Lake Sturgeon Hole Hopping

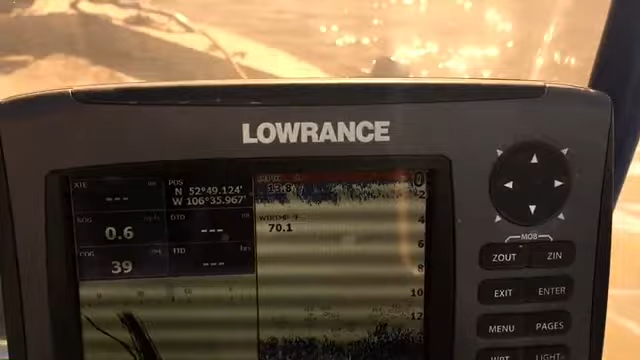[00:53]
12 14 feet of water just looking for a hole that's here
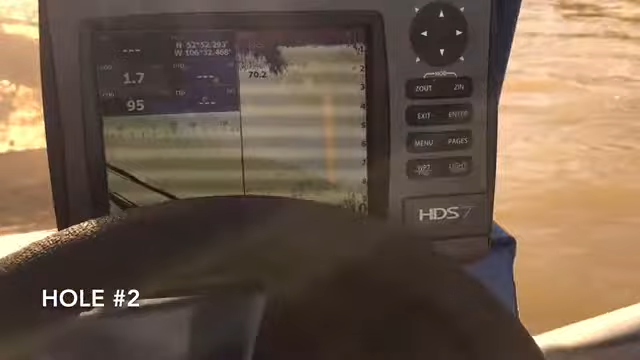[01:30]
hole number two it's so important to have waypoints in a river like this is really you're just looking for any kind of change in structure and without a unit like this Laurence you really are just shooting in the